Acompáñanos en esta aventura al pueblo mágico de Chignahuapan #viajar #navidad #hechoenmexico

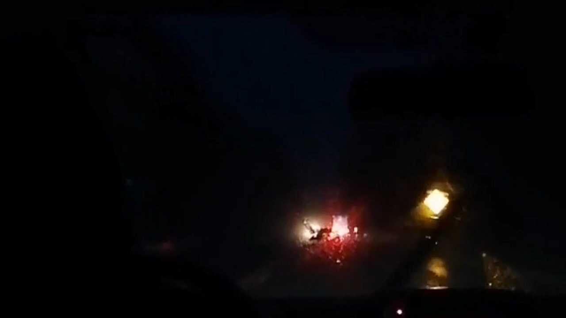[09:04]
Nunca dejó de llover. Ya hacía mucho frío, así que pues decidimos volver. Ya está bastante oscuro y pues en carretera hay que tener mucho, mucho cuidado. Así que ahí vamos de regreso, también esperando que nuestras esferitas llegaran sanas y salvas. Todo lo que compramos es súper bonito, está a muy buen precio y todo es artesanal. Muchas de las cosas ya las tendremos en catálogo y se las estaremos mostrando en un siguiente video para que las puedan ver a mayor detalle.